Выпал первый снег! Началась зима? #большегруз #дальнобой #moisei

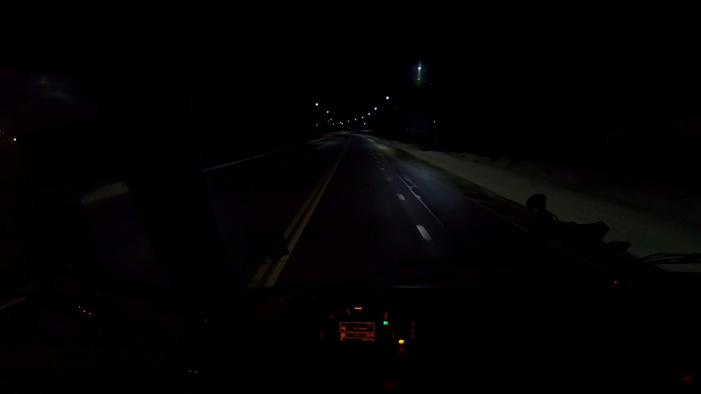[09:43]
По дороге пока что вроде как более-менее сухо, потому что в полярных зарях был гололед. У меня вот на тормоза нажимаешь, передние колеса, аж на юз брали. Какого-то хрена надо с тормозами разбираться, потому что либо АБС не дает полностью срабатывать нормально тормозам, либо еще какая-то херня. Время без двадцати десять. Продолжаю дальше движение. До Мурманска.